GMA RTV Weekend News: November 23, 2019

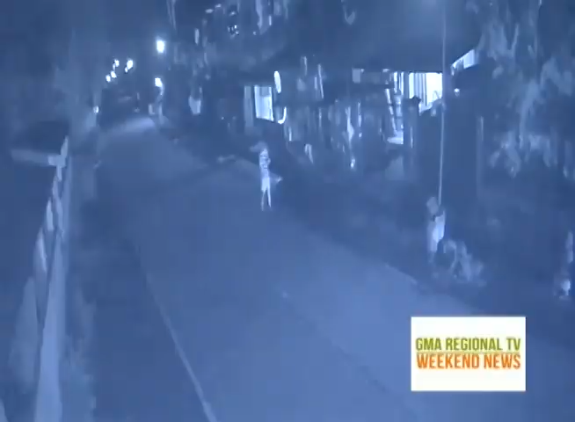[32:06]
CCTV footage shows a man walking on the side of the road in Barangay Buyo, Santa Barbara, Iloilo.
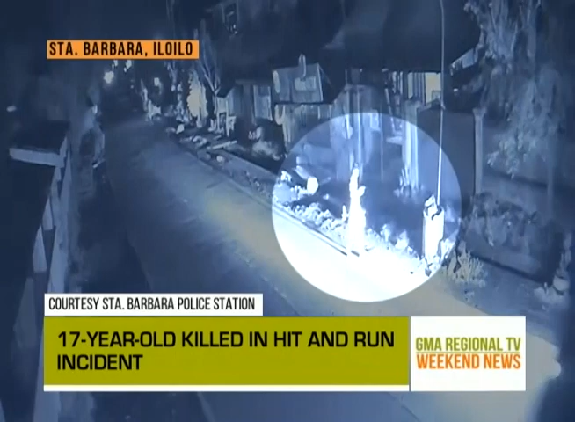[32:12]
Moments later, a pickup coming from the opposite direction hit the man, sending him flying through the air. The victim, 17-year-old John Mark Subebe, was rushed to the hospital but later died while receiving medical treatment.